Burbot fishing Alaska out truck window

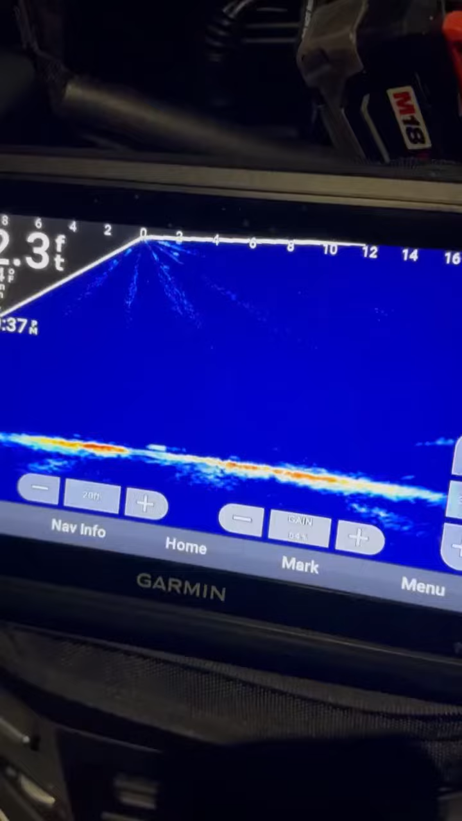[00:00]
I'm waiting for our brother to hit and I'm waiting until he bites my lure. I just hooked him, now I'm going to reel him in. Keep that tension, nice and easy.